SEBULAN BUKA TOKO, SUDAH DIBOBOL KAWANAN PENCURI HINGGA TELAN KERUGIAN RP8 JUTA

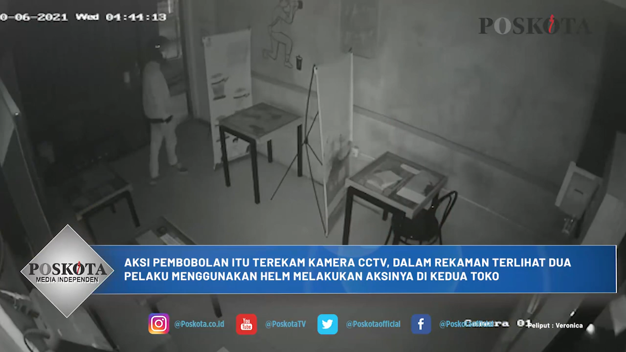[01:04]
Yang di sebelah itu handphone tab 1 sama laci kasir 1. Nah, kasih uang tuh? Iya. Ada uangnya? Tidak ada. Dan malam kita pulang juga. Laku berapa orang dan ciri-ciri seperti apa?
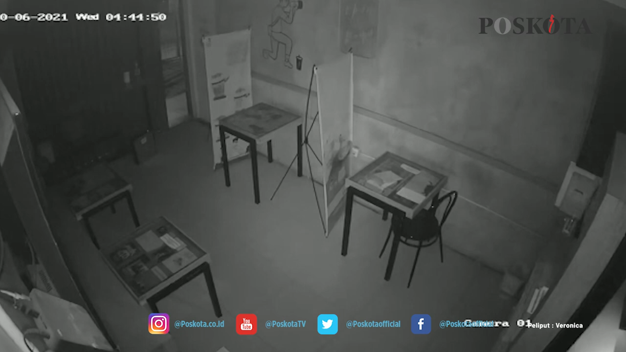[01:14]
Orangnya sih nggak tua ya, masih muda gitu, masih sekitar abg-an gitulah. Ini kan di pagar ya, depan di pagar ya? Iya. Berarti malingnya membobol dua pagar gitu, atau dua pagar? Iya, pagar utama dulu, baru gitu baru masuk ke toko-toko ini. Digembok kan pagar? Pagar digembok. Ibu sudah lapor polisi atau belum?